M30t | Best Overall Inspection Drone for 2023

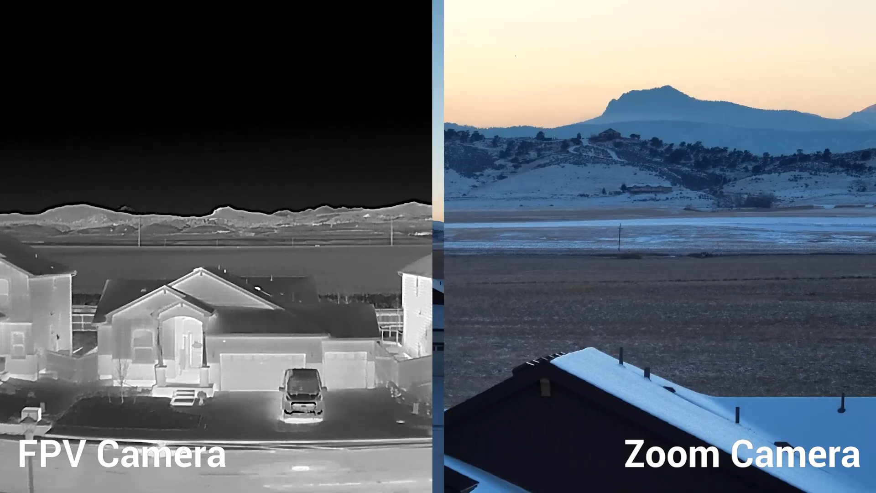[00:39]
With four cameras up front, including the three on your payload, the one on the FPV,
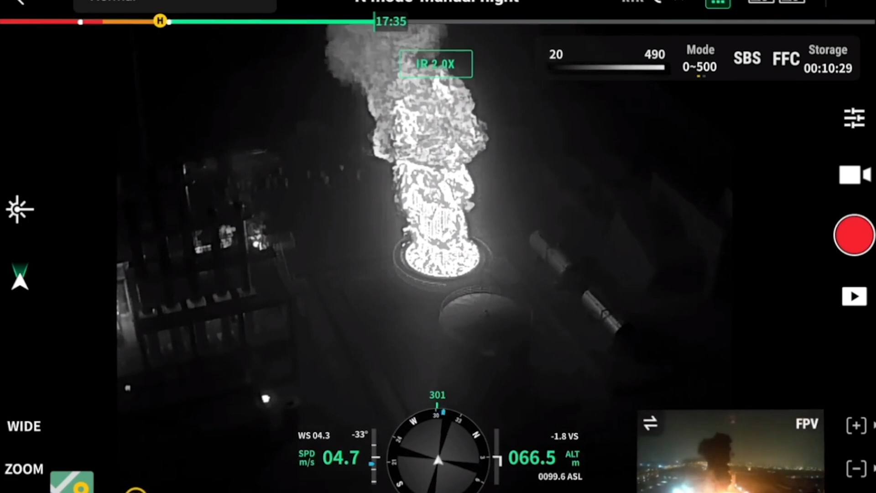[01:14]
So in public safety, you can drop a pin to a subject, a hotspot, et cetera,
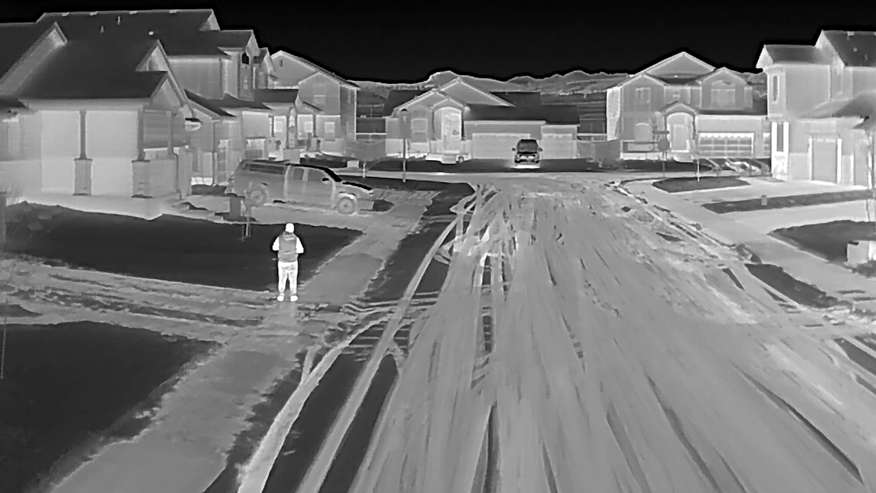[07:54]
and the FPV camera and the low light on that FPV camera are really, really incredible. The thermal capability is amazing as well.
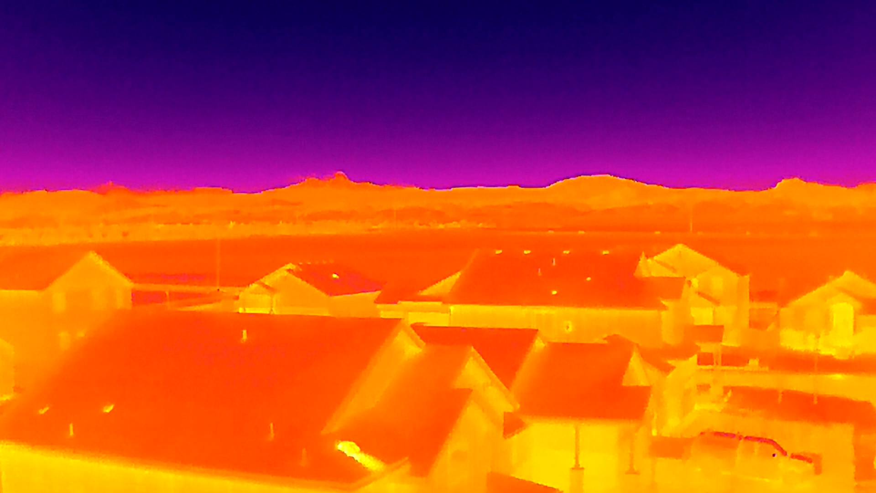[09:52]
you do have more advanced features than you do on say like the Mavic 3 Enterprise,
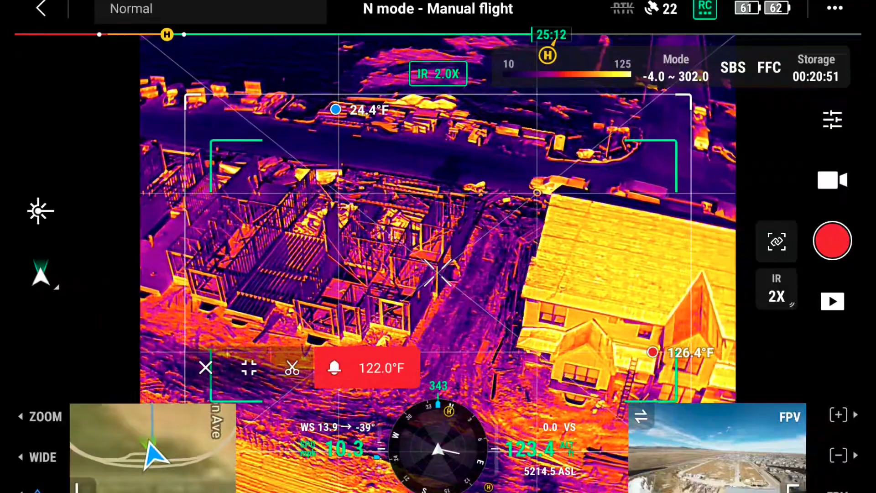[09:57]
the ability to draw boxes to see maximum and minimum temperatures within a certain range, the ability to set temperature alarms, isotherms.
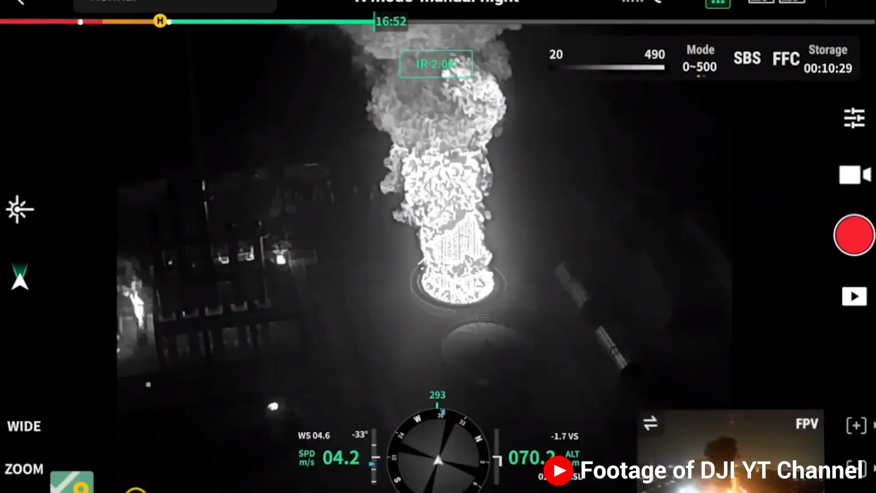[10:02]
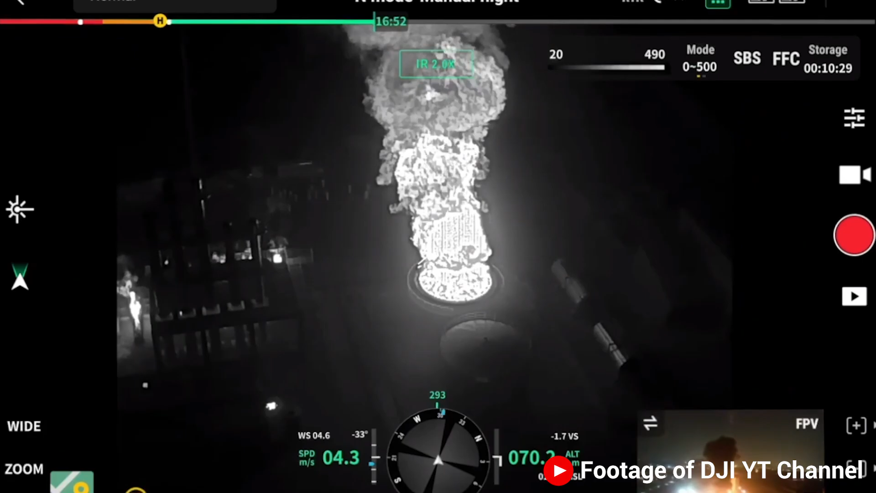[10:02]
The only thing that I really don't like about this thermal camera, and it's the same as the M300.
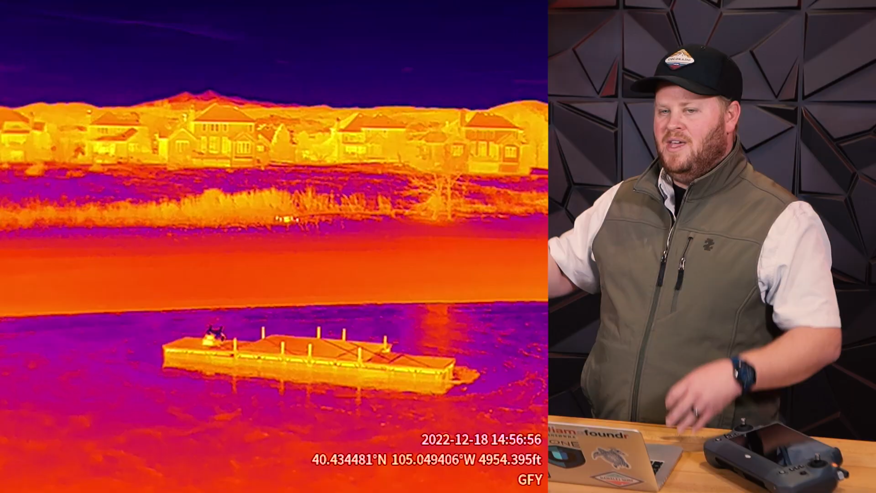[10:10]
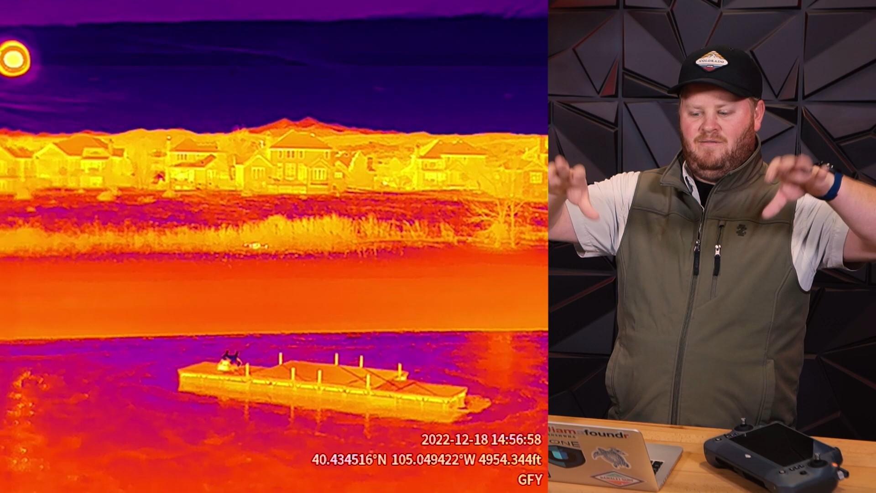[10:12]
If you're flying and let's say you tilt your camera up to get an idea of where you're flying.
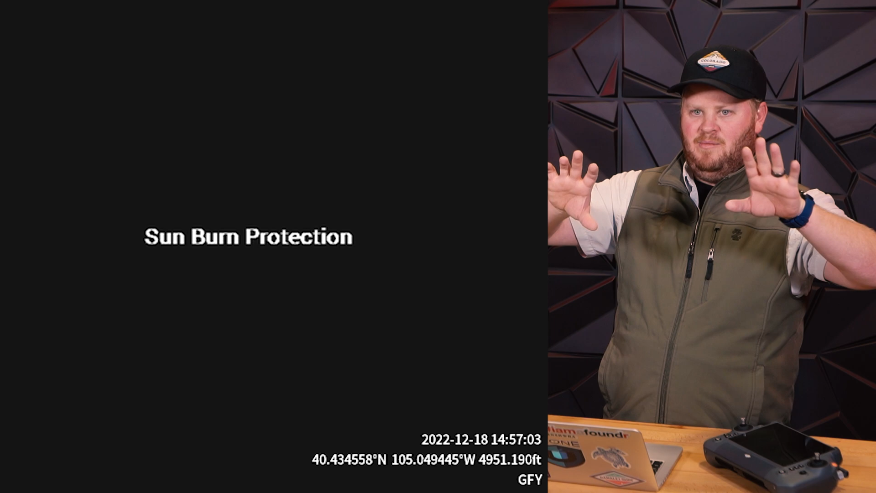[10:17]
If the sun is in your image, the thermal camera shuts off because it's quote unquote burning the sensor. Now I've seen another M300. The M300, our great friend and instructor John Wakey from the FDNY on the Props Public Safety Program,
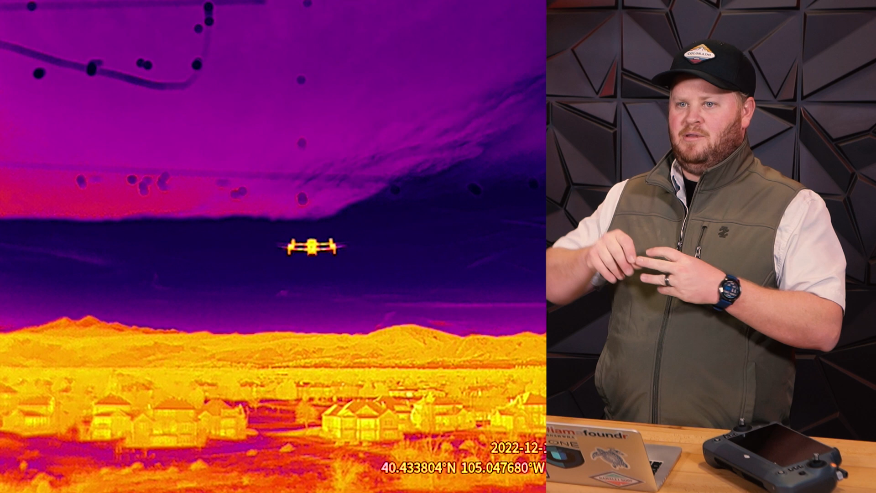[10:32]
his M300 literally has burn marks on the thermal feed from looking at the sun too much. So the quality of DJI's thermal sensors has definitely gone down. But one feature that I love about this thermal camera over the other thermal sensors,
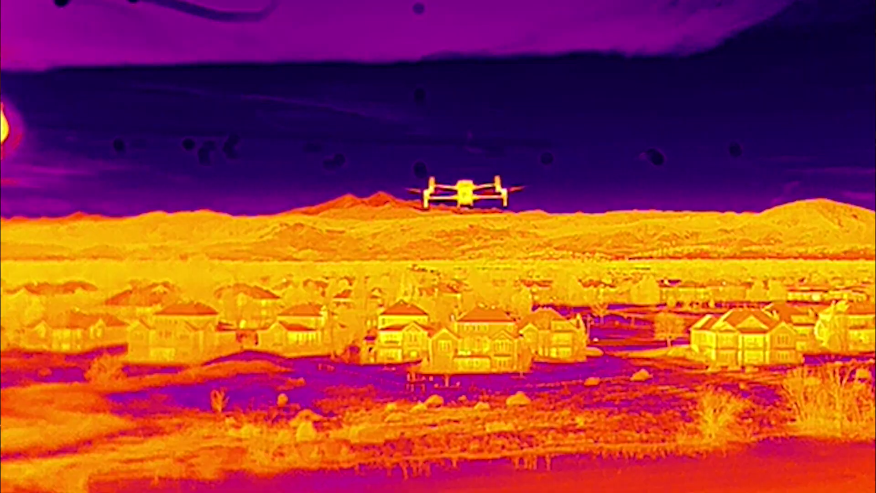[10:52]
is that you have the ability to up sample the video so you can actually get the equivalent of a 720p video.